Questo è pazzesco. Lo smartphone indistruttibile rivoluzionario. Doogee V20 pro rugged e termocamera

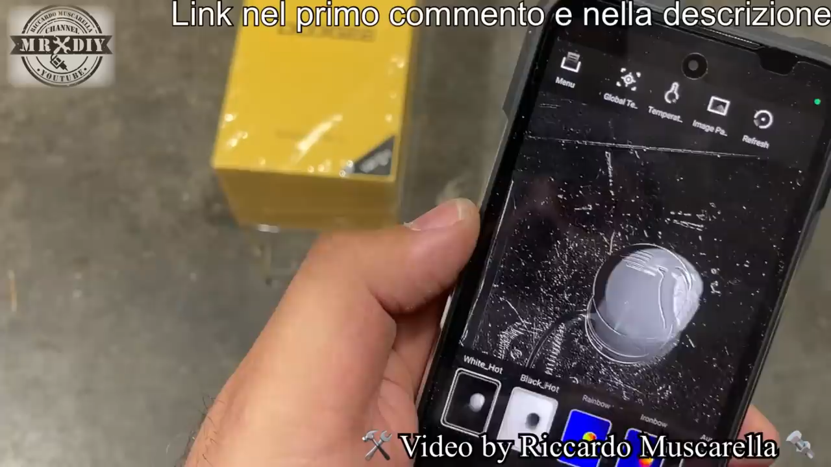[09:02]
a quale premeremo come vedete si invertono ma io
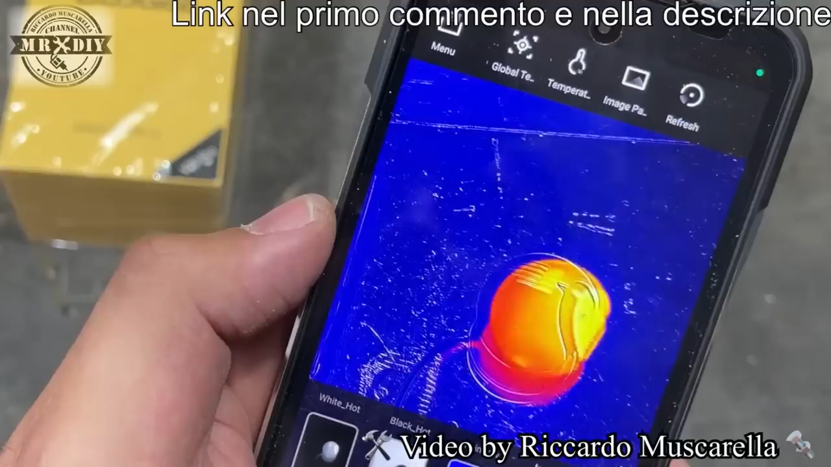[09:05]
solitamente utilizzo questo di qua che è quello standard che si trova praticamente su tutte le termocamere ovviamente appena comprate quindi senza variare alcune impostazioni possiamo anche decidere il refresh quindi se 3 frame al secondo 5 frame al secondo oppure 10 frame al secondo ovviamente però come vi ho detto all'inizio questa termocamera
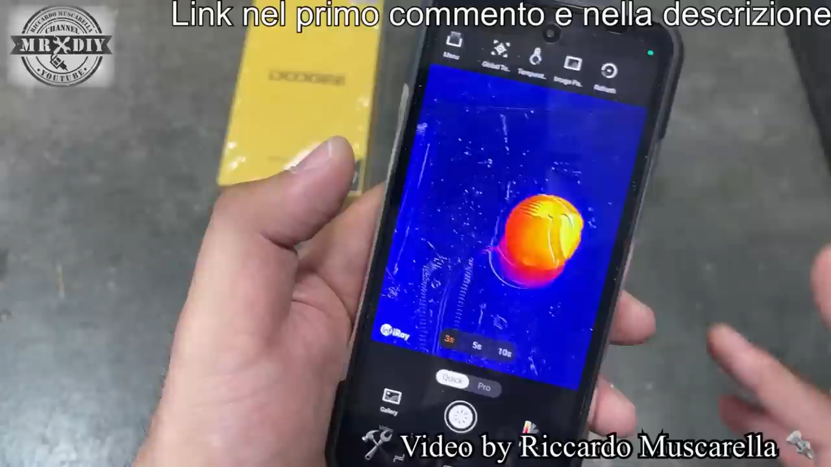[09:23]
può essere utilizzata anche per misurare la temperatura corporea quindi vedere se qualcuno per esempio alla febbre basta
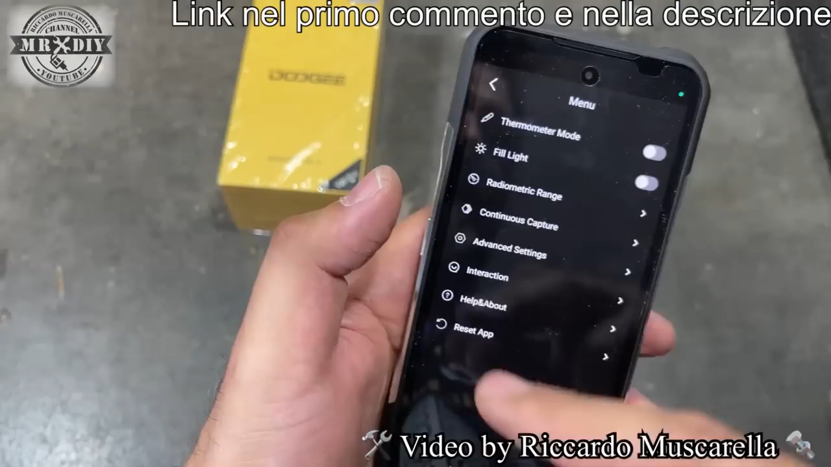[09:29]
andare sul menu termometro mod quindi modalità termometro in questo caso la temperatura come vedete compare
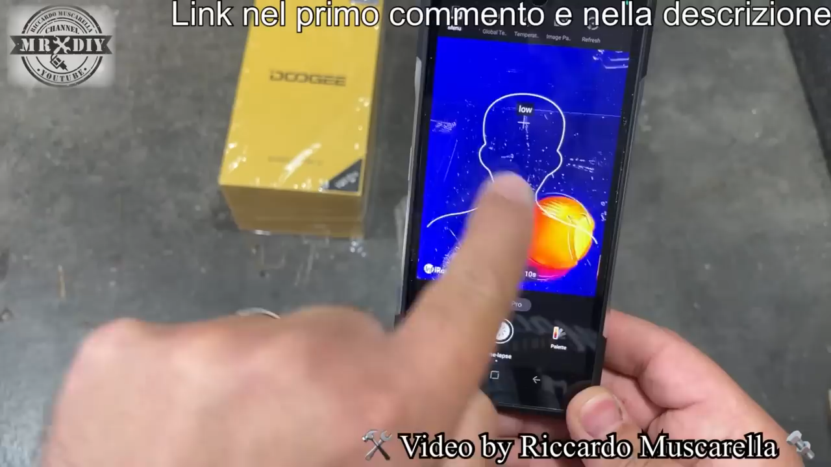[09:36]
la forma umana può essere rilevata per capire se una persona alla febbre oppure no questa è una funzione specifica e la temperatura in questo
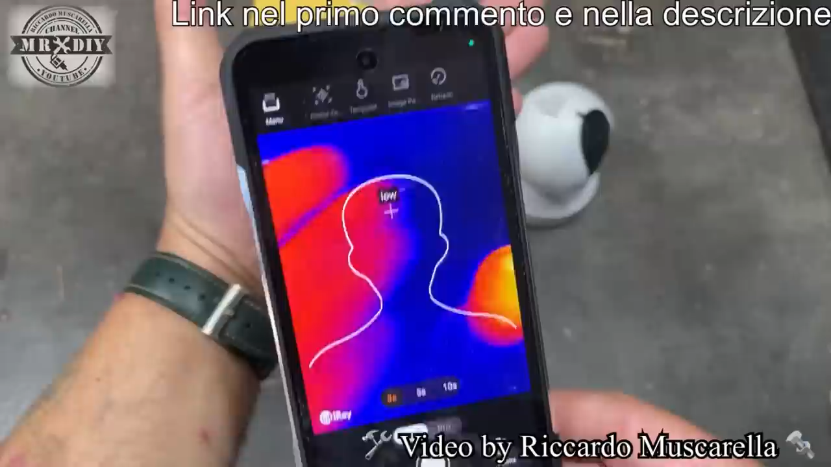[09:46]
caso cambierà poco fa come ricorderete misurava una temperatura diversa adesso 36 e mezzo
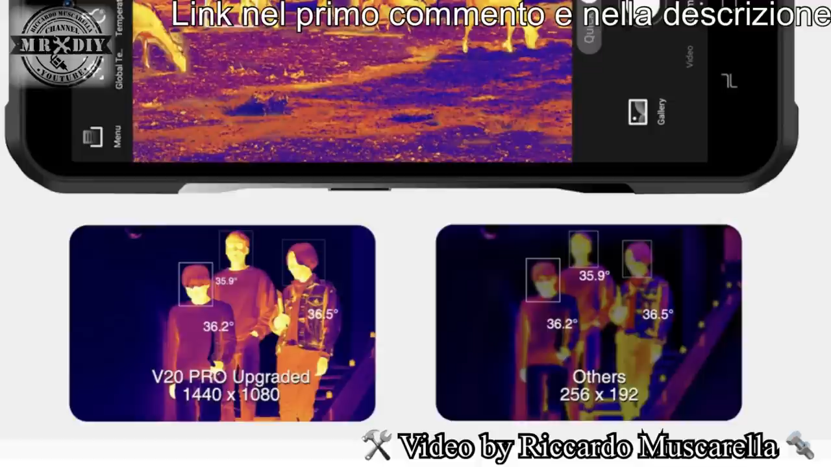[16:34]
le versioni precedenti erano 256 x 192 nella risoluzione sicuramente molto più elevata
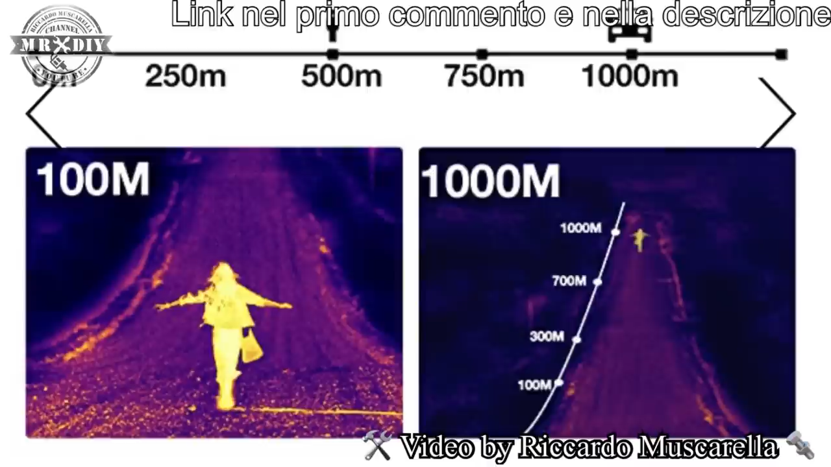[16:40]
e può essere utilizzata per oltre mille metri di distanza per quanto riguarda la misurazione della termocamera e ci tengo a precisare che quello che io vi sto dicendo sono tutte cose che vi ho dimostrato quindi la qualità della termocamera la
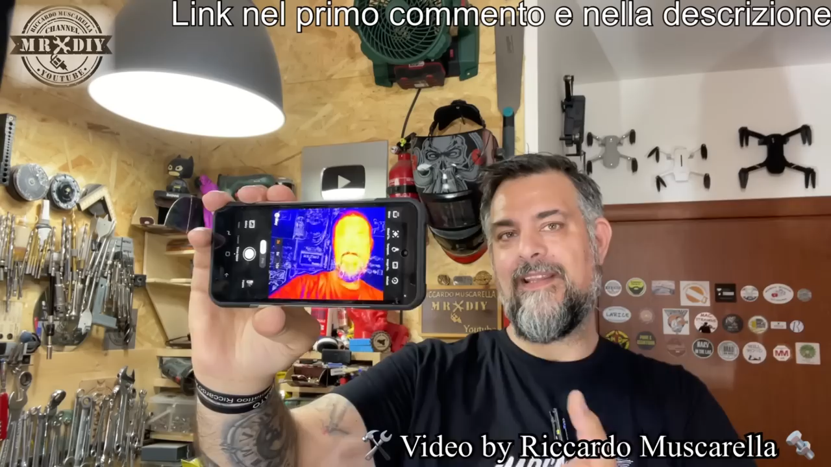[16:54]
qualità di tutto ciò che riesce a fare questo telefonino che non sto gridando al miracolo per quanto riguarda foto e video sono telefonini più evoluti